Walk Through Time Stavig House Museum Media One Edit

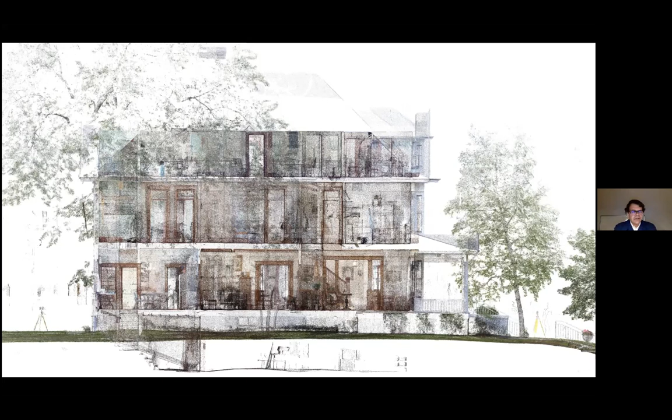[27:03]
what you would gave us the most fits that you can see the basement floor is, uh, the basement floor and you know, they're like any basement floor, but, and there's another scanner over in the far left. I go, where's Waldo, uh, uh, let's see, come on and go forward. There we go. So we can, we can cut it like that on the side, on the side, or we can begin to open it up and look at the functional layouts of the place. And then, and then again, still see more of these cavities because the cavity is right in there. The cavity that runs continuously through the house that we really want to focus on runs there through the, behind the fireplace, all the way from the, from the basement floor, all the way to the top of that chimney.
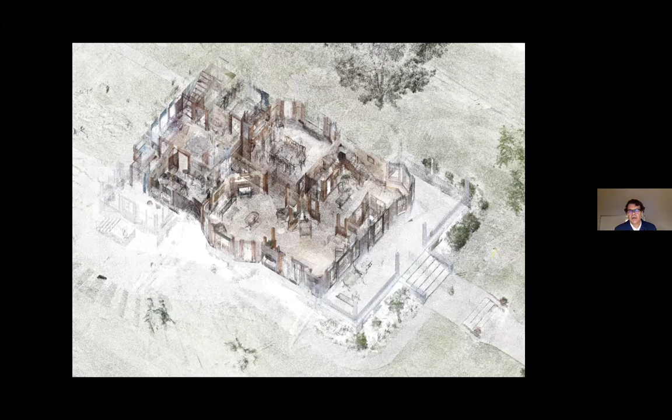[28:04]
It has this one in the center there where the black plane is, uh, there's one kind of closet under the stairs, a bit of, a bit of hallway, but other than that, that's the only hallway of the whole house. So I can make this, there we go. And you begin to see what, what,
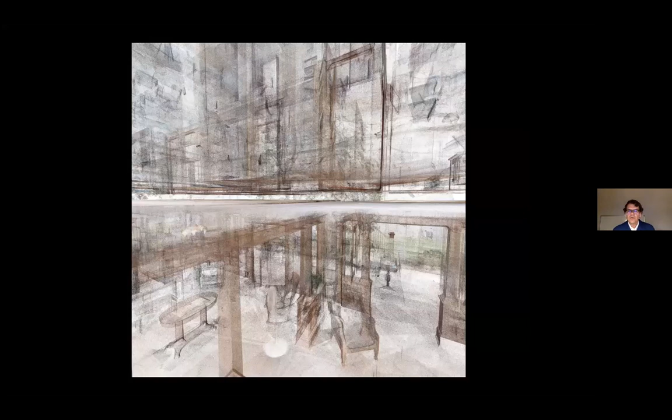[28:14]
what's on one floor and how it relates to what's on the floor above it and how they stack this thing. There's, there's a key part issue about that stacking. Oh, here's another thing too, you can, you can slice through just a thin slice of the house. And again, this is where, um, you can see that the chimney is sliced through and the chimney is present way at the very top, the very top of the chimney. And then down at the, in the basement, there's also that, that thing there. We're beginning to start to find that, uh, that, that, that vertical space through there while we're looking for other vertical spaces too,
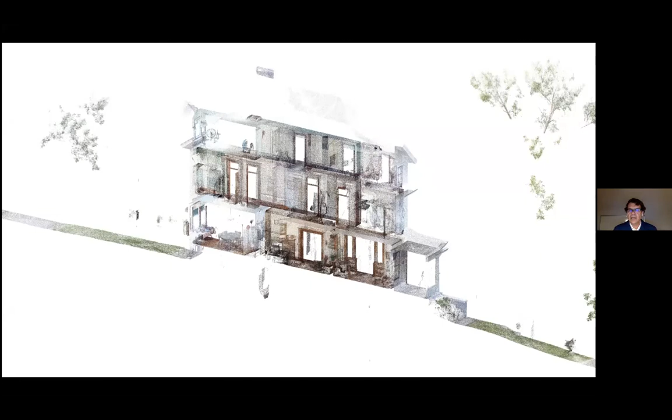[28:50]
because we know that there's other, other sensibilities, but there's some hidden technologies in here. And, uh, you know, what we, even when we find them, we'll, can we, can we identify what they are, um, we were able to take slices and sections through the house to just bring it down so we can see here,
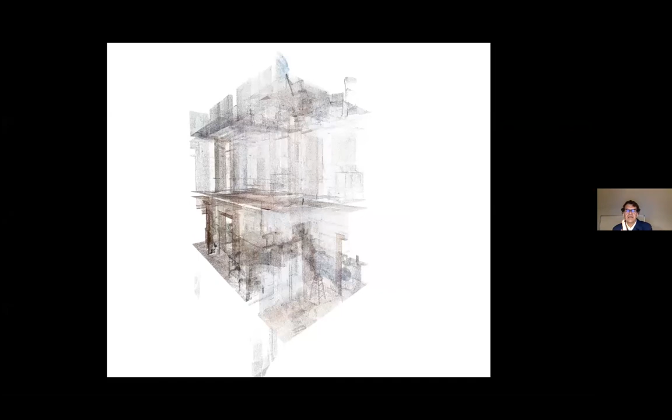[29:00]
there's a bearing wall that goes through it because all the walls from, from bottom to top line up on top of it, or else they have a beam and a column and, uh, uh, uh, carrying and distributing the weight of the load. Um,
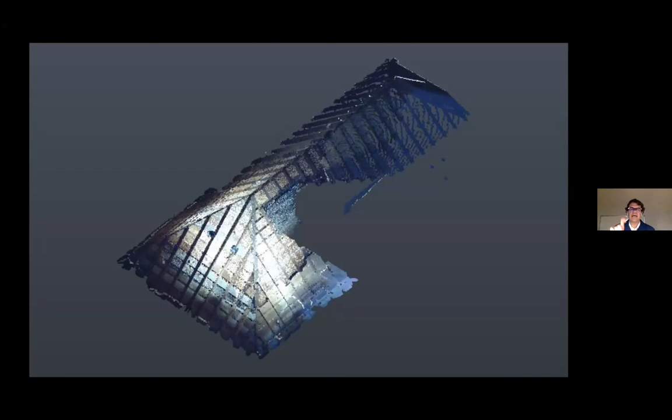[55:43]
And it appears to me, I haven't doubled, I need to double check this, but it appears to me that the second floor is actually a higher plate than the first floor, uh, which is actually fairly unusual. Usually the first floor has the higher plate or the taller ceilings. Um, go ahead. We've got a few minutes left. I'll just let people, if they, if they want to ask a question, just go ahead and unmute, unmute your mic and, uh, just interrupt Brian.
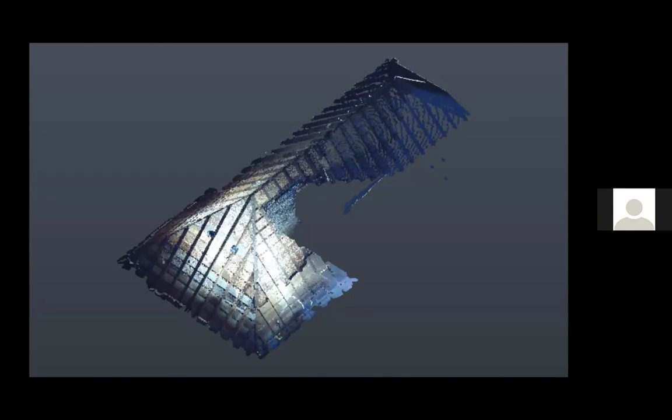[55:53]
He's used to that from teaching. So, uh, go ahead and ask your question in the last few minutes that we have here. Go ahead, Brian.
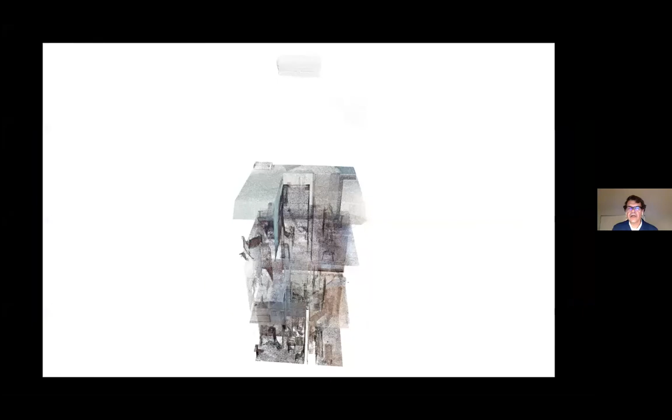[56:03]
Oh, these, these are, um, these are that slot of space in the middle. This, this is sort of like, the key part of this thing here. So you can see at the top of that image is the, is the chimney. Then if you follow that down, there's a hole in the top surface and that goes right down through all the leaps of the basement. But if you look close down at the bottom, what's interesting, you see, you can see it there, right? That there's a, there's a vertical wall that goes through there. And then there's that hole in the middle of the top of this thing, like a donut. And that's the, that's the, the chimney space, but it's not just the chimney,